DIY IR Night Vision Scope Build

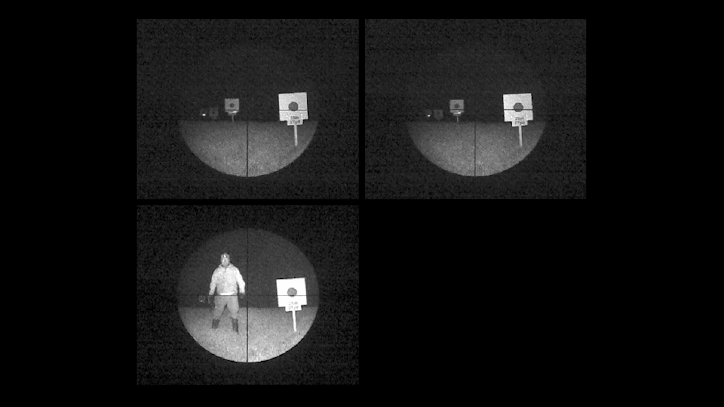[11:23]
50, 75, 100 and 150 meters Let's see how that went Here you can see me switching the IR light on and off again